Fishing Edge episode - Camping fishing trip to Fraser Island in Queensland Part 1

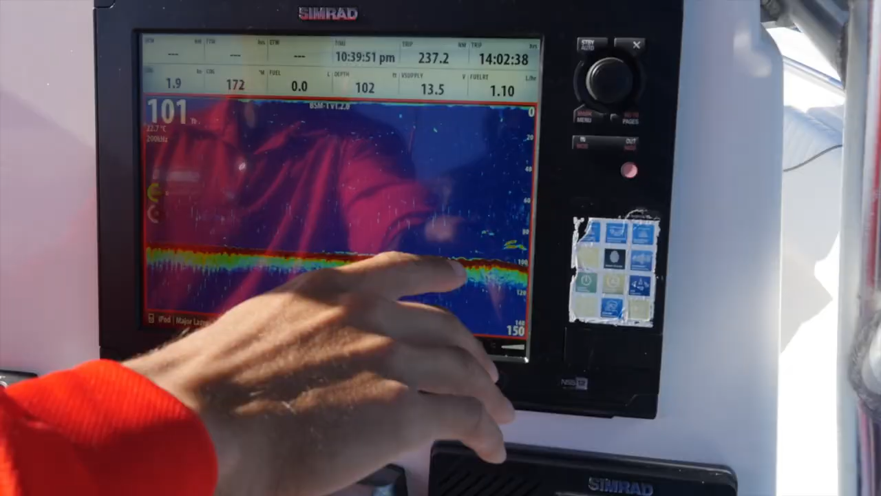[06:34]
A few good shows now. There's two good fish sitting there and a few fish holding tight to the bottom.
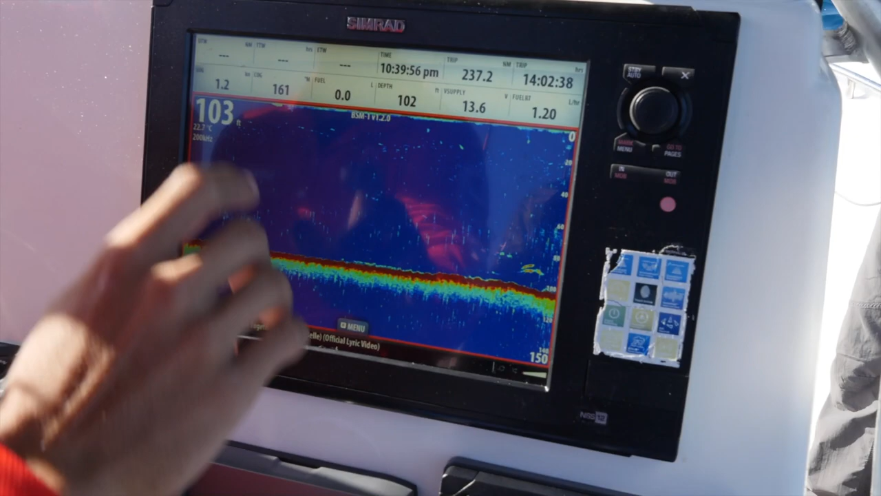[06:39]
I like this. There's a bit of life like that.
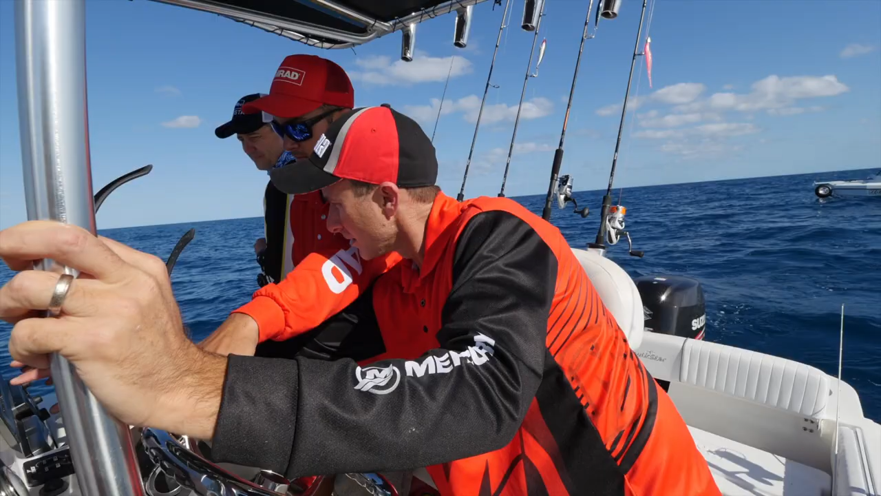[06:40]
Life on the bottom but when I say life it's rubble and short weed.
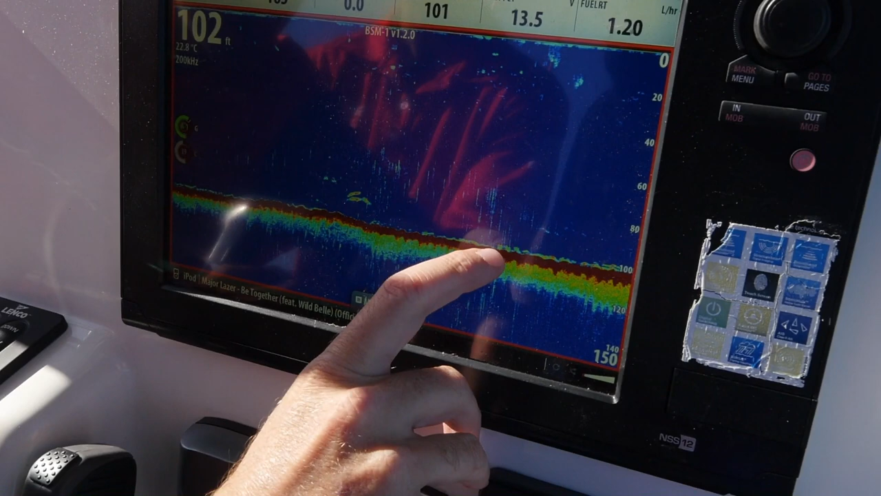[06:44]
On screen: water 22.8°C
Yeah. Yeah, definitely. So, we'll just keep sounding, try and find a few more fish. Then we'll pull up and have a drop.
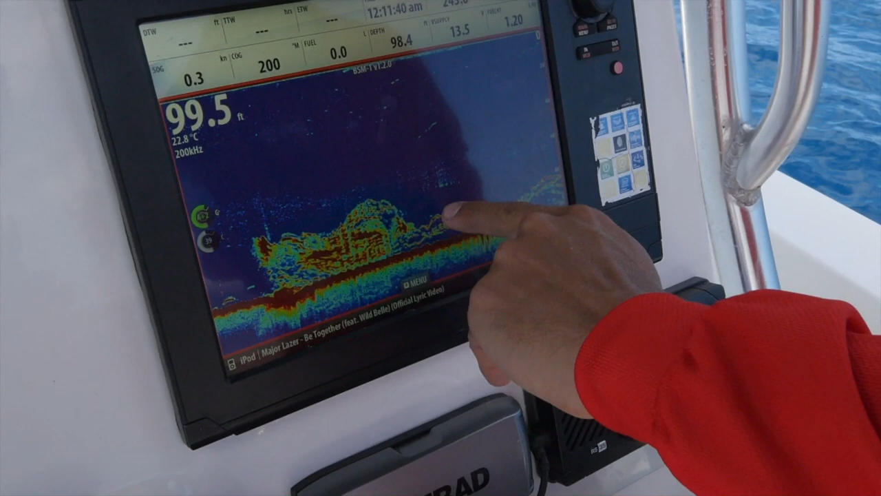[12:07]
On screen: water 22.8°C
You can just see Lee's jig being worked right through the school of those fish there. Had to get a bite out of that. Look at that sound. That there is what you would call active fish.
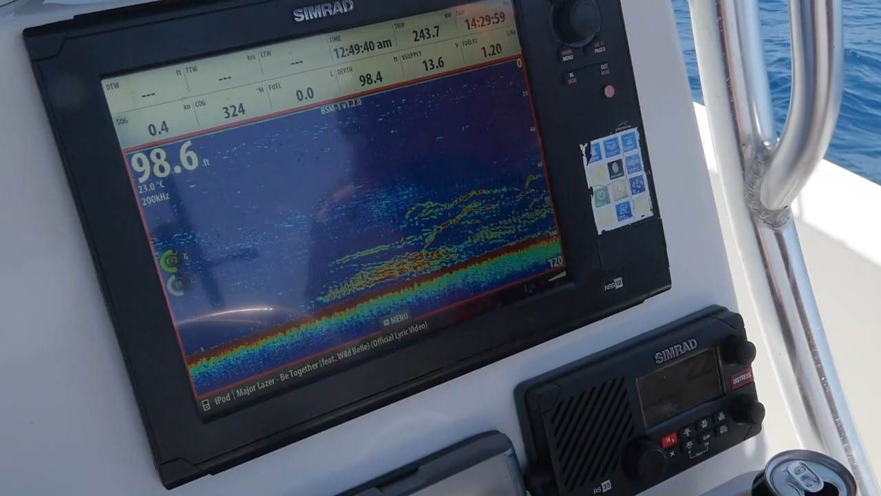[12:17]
On screen: water 23.0°C
See how they're all pushing up off the bottom here?
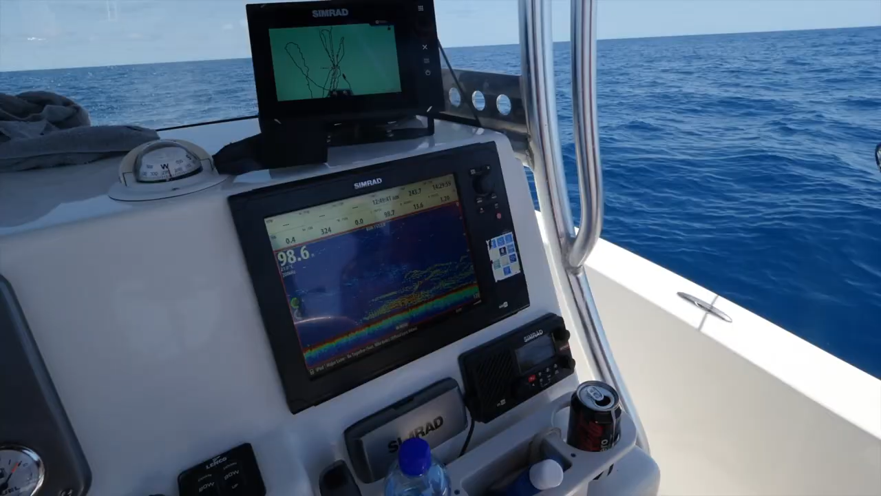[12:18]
You just have to get a bite. And on that one I didn't even cast, I just free spooled the plastic straight over the side, and hit the bottom.